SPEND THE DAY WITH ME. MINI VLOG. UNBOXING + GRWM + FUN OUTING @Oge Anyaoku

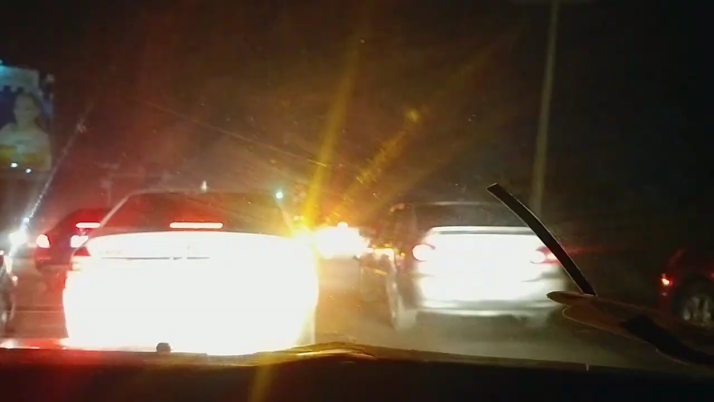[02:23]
Time to go home and the traffic was a lot. But we got home safely. I hope you guys enjoyed watching. Thank you for stopping by and see you all in my next one. Happy holidays. Bye.